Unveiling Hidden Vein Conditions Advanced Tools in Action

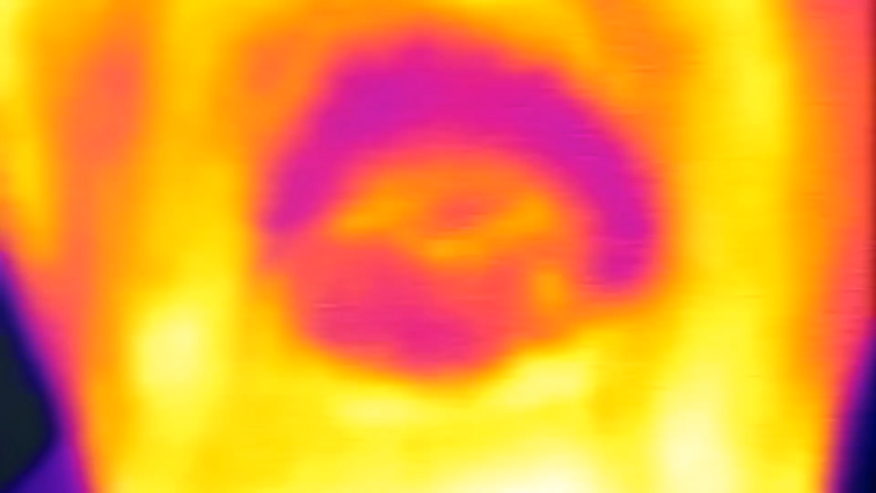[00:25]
Hemoglobin in your blood absorbs more infrared light than the surrounding tissue.